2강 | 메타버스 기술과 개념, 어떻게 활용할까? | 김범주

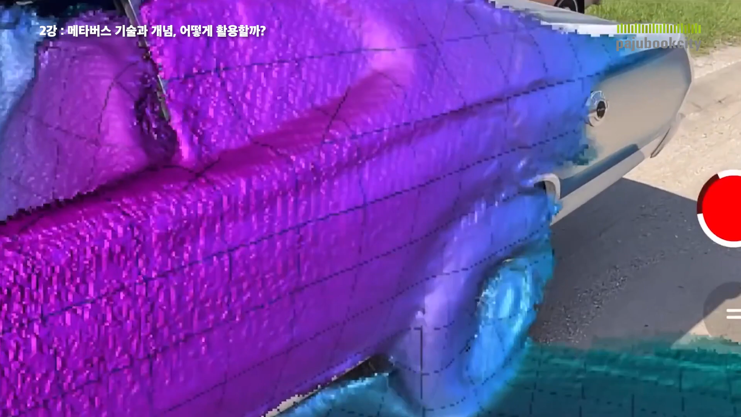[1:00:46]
네 그 혹시 아이폰 쓰시는 분들은 이미 뭐 많이 활용해 보셨을 건데요 라이더 센스가 이제 스마트폰에 들어가기 시작하면서 이렇게 길